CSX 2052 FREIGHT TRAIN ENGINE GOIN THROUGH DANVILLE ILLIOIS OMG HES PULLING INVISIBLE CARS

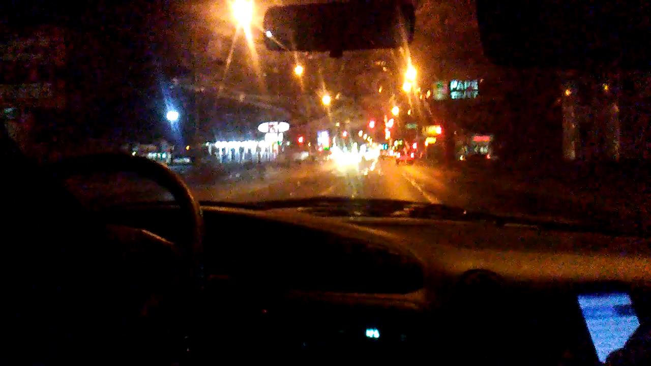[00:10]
There he is. CSX 2052. Well, that was small. Well, I'll take a short train video. Nice.